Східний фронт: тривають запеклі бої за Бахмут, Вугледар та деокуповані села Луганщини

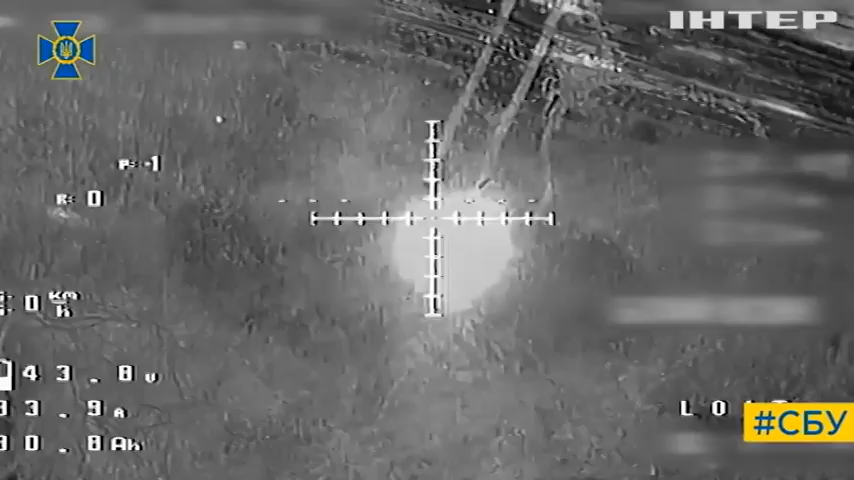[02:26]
Вночі ж бійці Центру спецоперації Служби безпеки України влаштували полювання на ворожі танки.
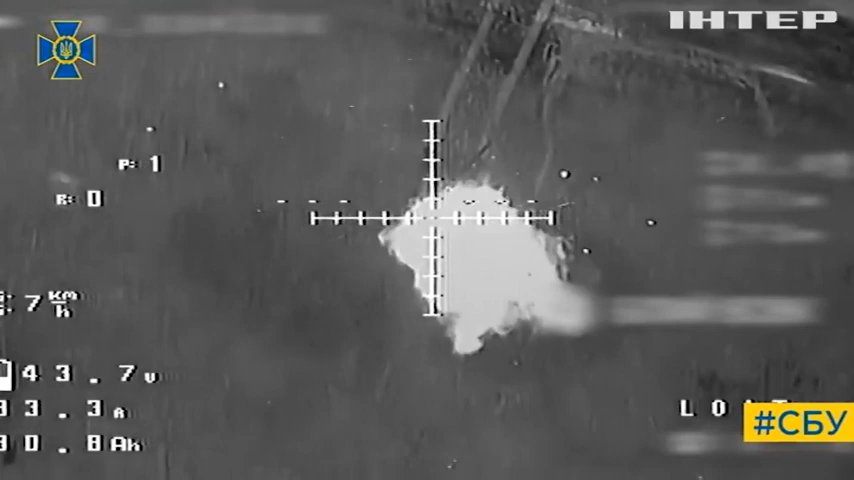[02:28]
Благодатний вогонь зійшов на ворожу техніку з неба за допомоги безпілотників.
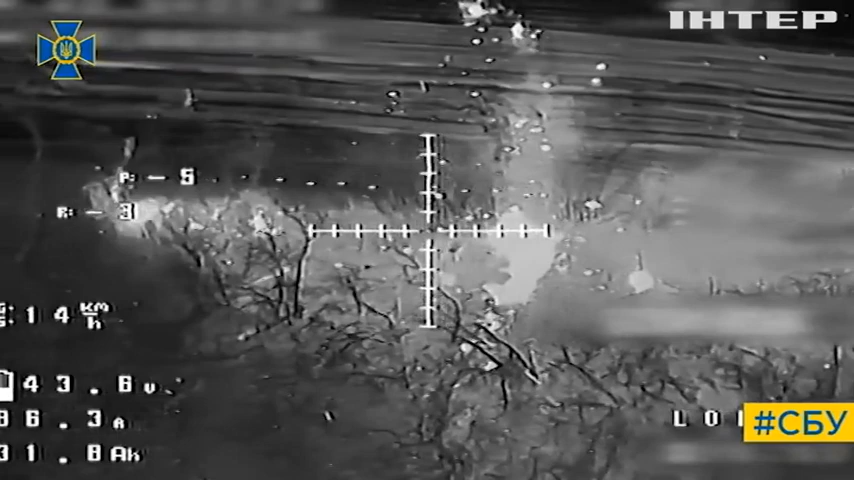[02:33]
Спалено шість російських бронемашин. Окупанти все ще сподіваються захопити деокуповані сели Луганщини.